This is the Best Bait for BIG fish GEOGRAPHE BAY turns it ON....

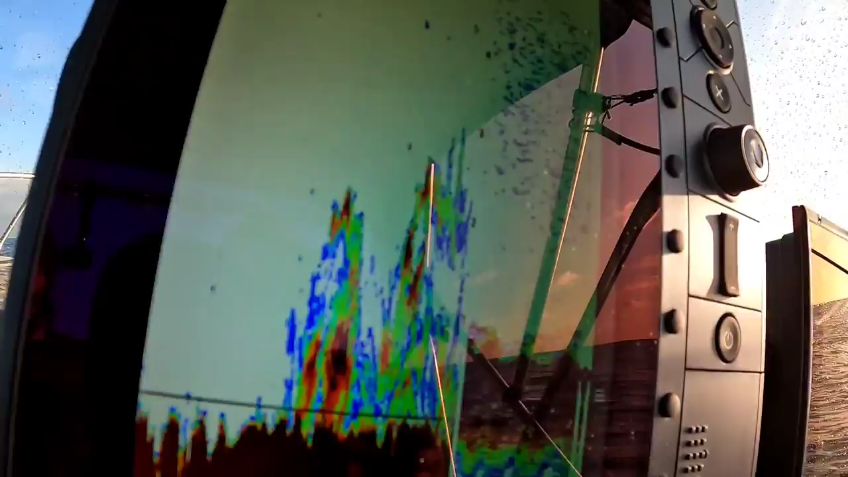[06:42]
It's big juice, boys. I might catch the puppets in this one in the place.
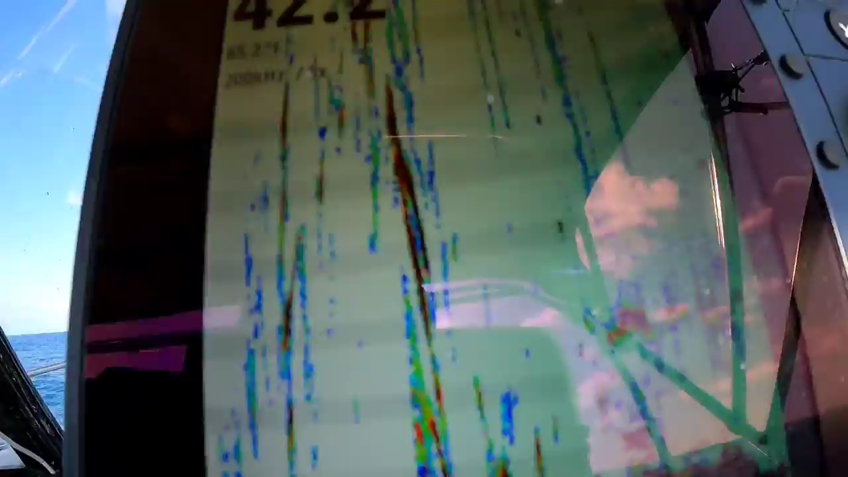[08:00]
Bit of pink on, maybe? We'll find out pretty soon. Let's just put this thing here. Oh, Mick is on.